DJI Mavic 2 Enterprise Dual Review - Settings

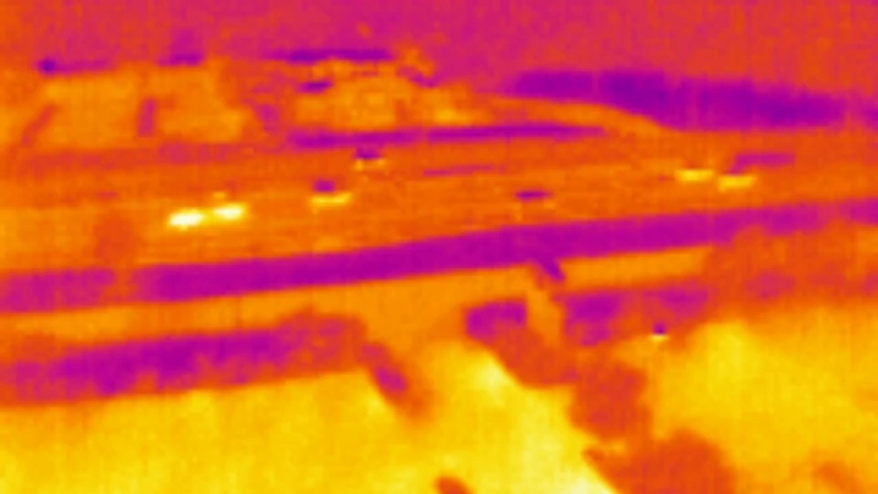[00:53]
So here you can see the thermal flare camera from the M2E Dual that it does not have MSX on.
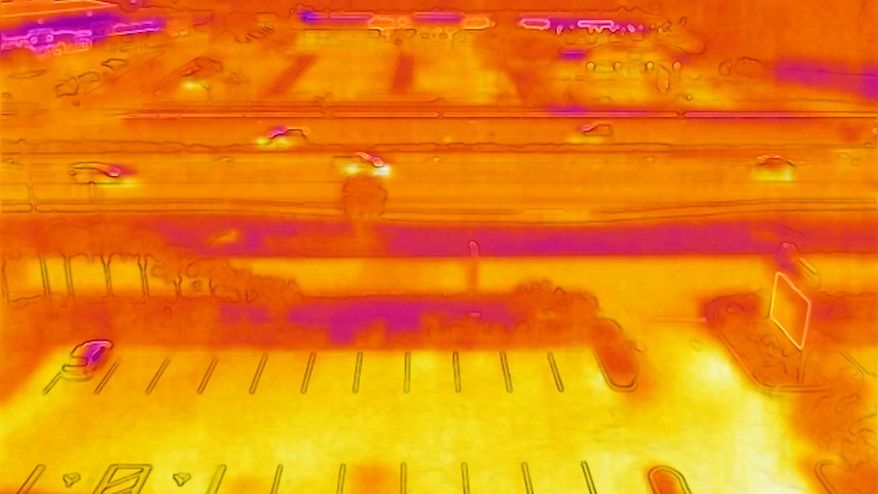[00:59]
And I'm going to turn the MSX on and there you see the lines in the trees, the lines on the parking lot, and the lines in the road and around the buildings.
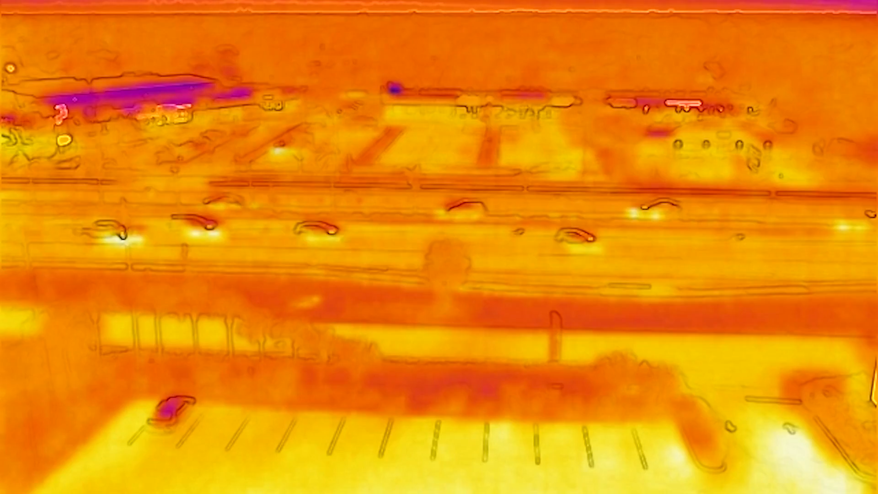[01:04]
It's a little better image where it's overlaying the color image with the flare. This is a parking lot view of an actual person standing in the parking lot at around 50 feet away. And you can clearly see that's a person walking around between those vehicles, the hot spots, under the hoods, and that kind of thing. You can see movement in the background. When I turn the MSX off in this image here, you can see that it's really kind of tough to distinguish the type of vehicle and the person. And if that person was not moving,
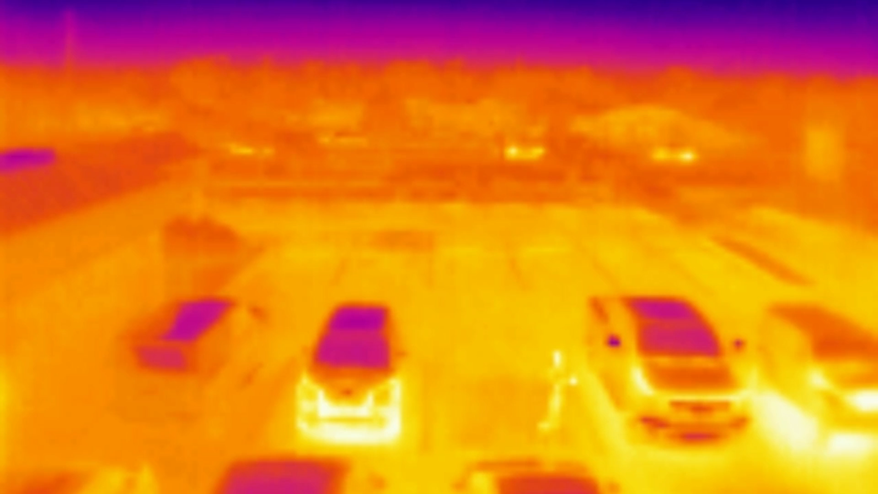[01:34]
it would be really tough to distinguish that that's a person standing there unless the MSX is on.
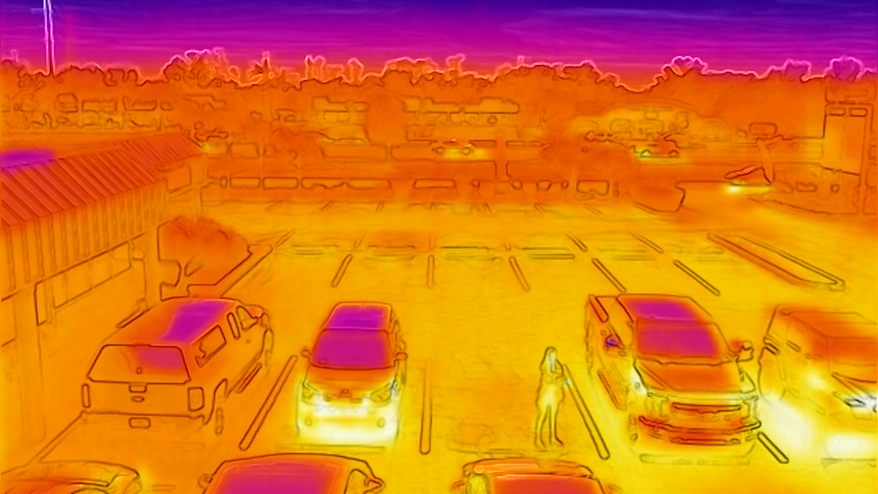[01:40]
So it's a really good technology to add over top of this lower quality flare image. Now let's go into the screen.
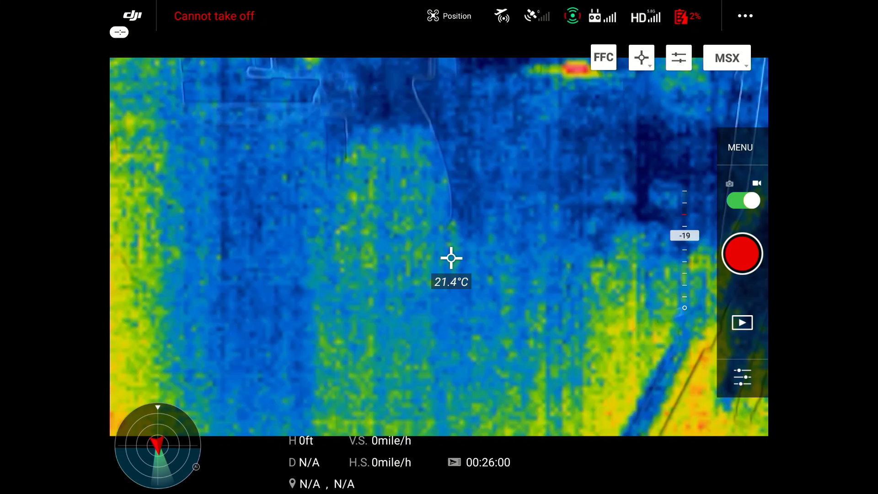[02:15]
On screen: spot 21.4°C
So whenever you notice the hot spots in this room, like when this person walks through here, you'll see the arms and the hands and
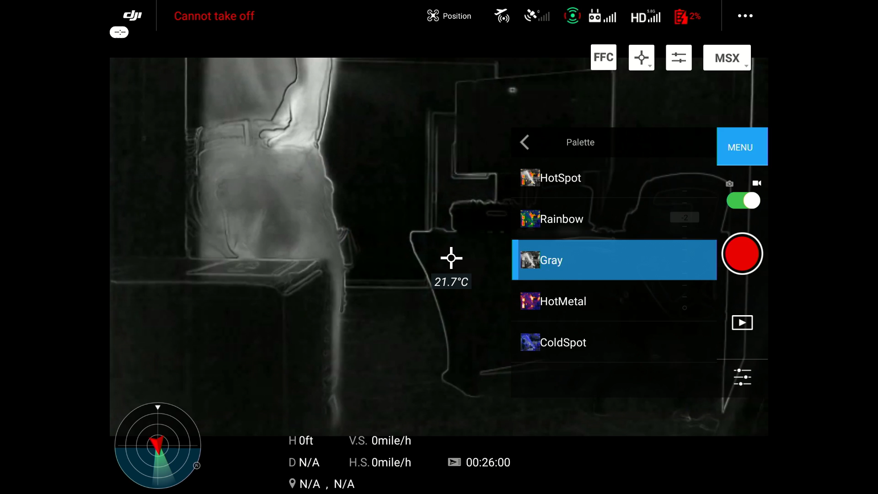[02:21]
On screen: spot 21.7°C
those type of things are a little bit more temperature rated, so they go red.
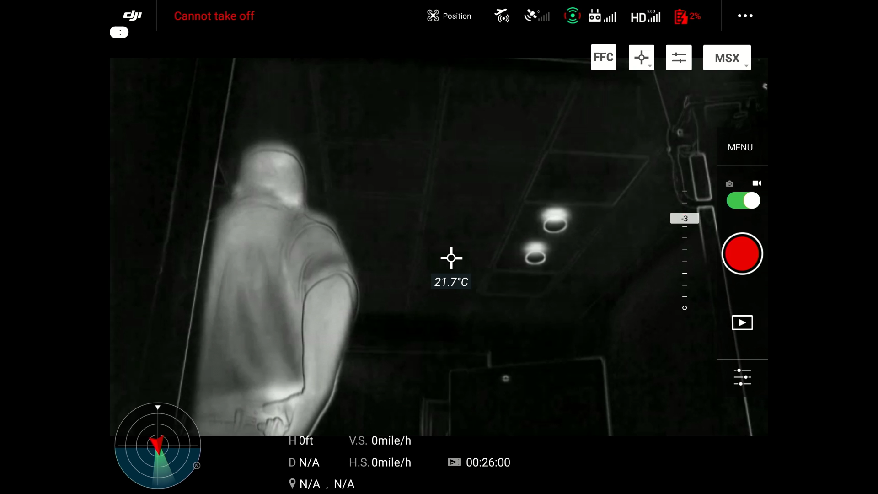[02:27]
On screen: spot 21.7°C
And then here, this is like a white hot, a traditional thermal image for nighttime.
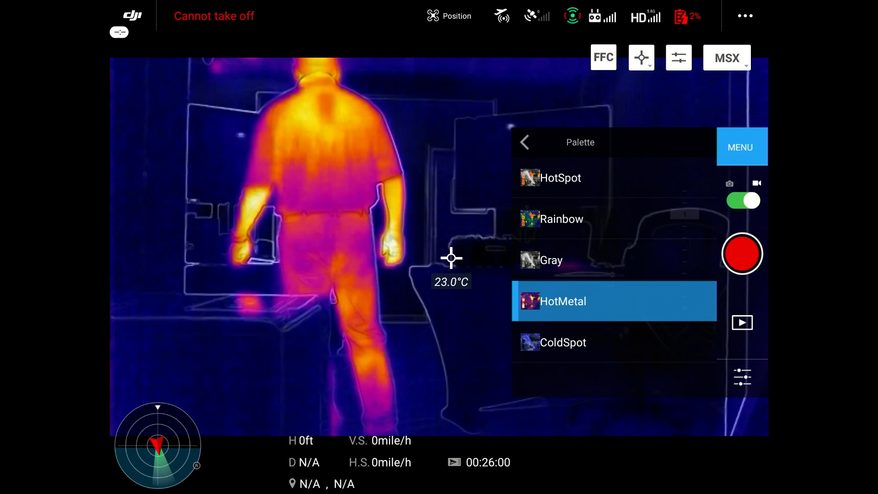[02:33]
On screen: spot 23.0°C
You know, you have gray, hot metal. Well, it depends on the application of what you're actually looking at and
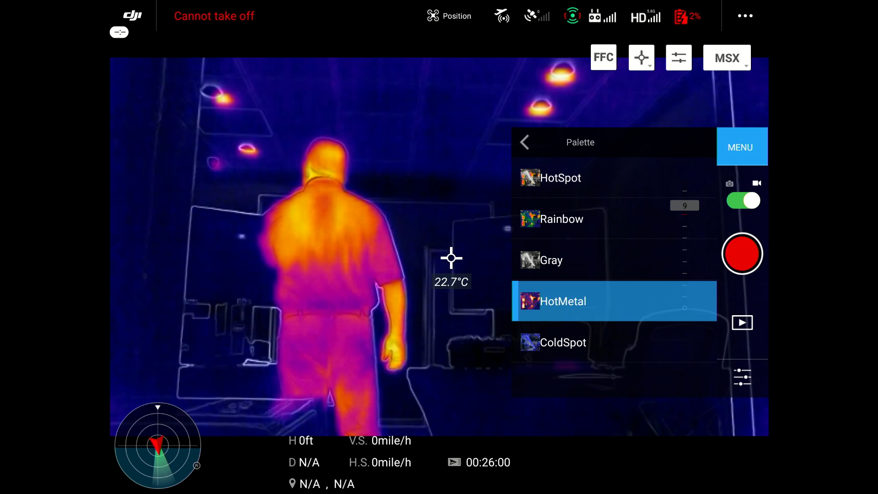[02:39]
On screen: spot 22.7°C
who you're searching for or what you're searching for with this thermal camera would depend on which one of these palettes would best suit you.
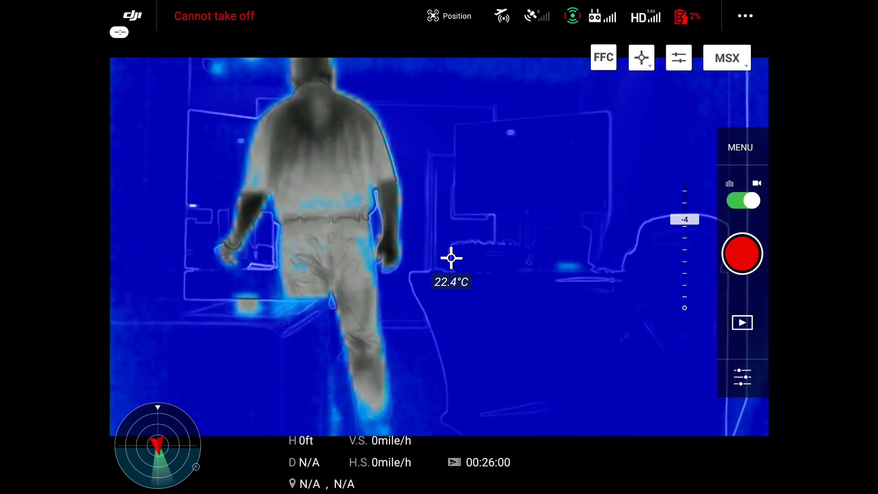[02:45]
On screen: spot 22.4°C
And each individual has their own preference,
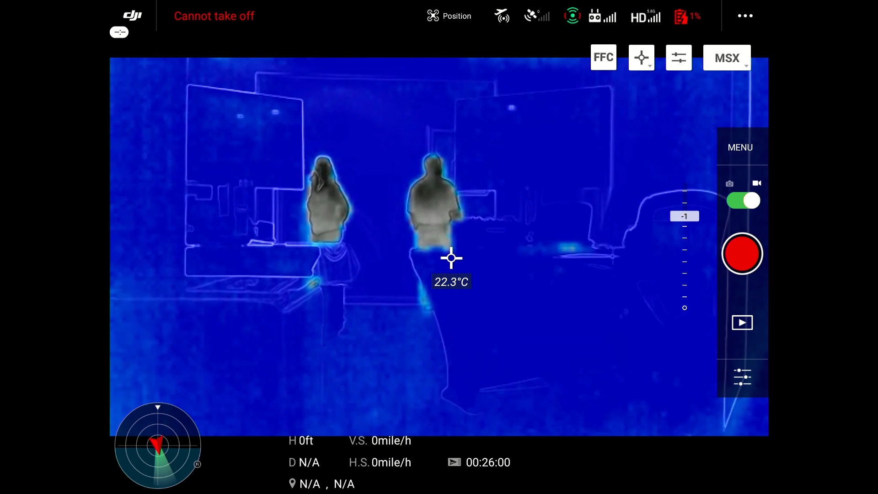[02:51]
On screen: spot 22.3°C
but I personally like the rainbow because it allows me to see a person's body better in certain circumstances. If I was doing like a search and rescue or searching for fire. So going on through the settings, this is your isotherm here,
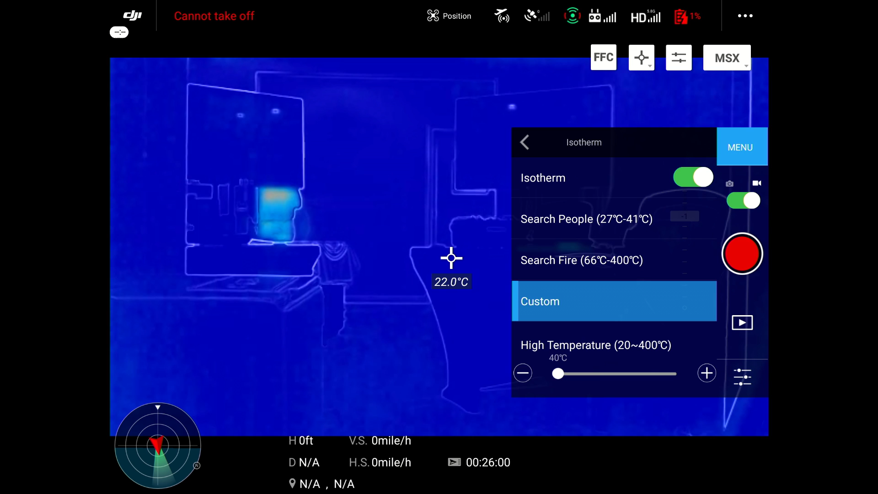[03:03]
On screen: spot 22.0°C
and you have search for people, search for fire, and custom. And in the custom settings, you can change the low temperature readings and the high temperature readings. So that way you can adjust and eliminate false positives.